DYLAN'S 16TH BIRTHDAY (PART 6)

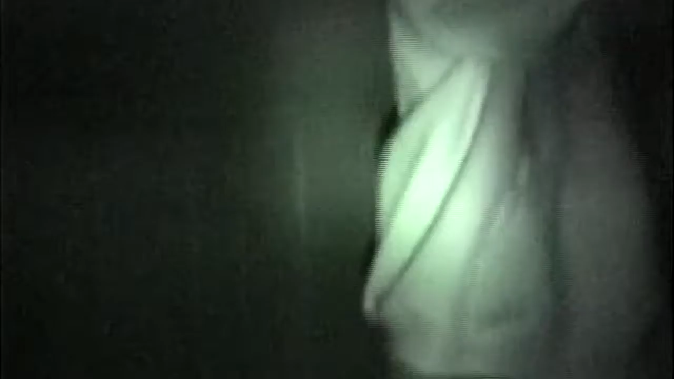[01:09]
Is it brighter to you? No, not really. Here. This is all you see. Just the red dot.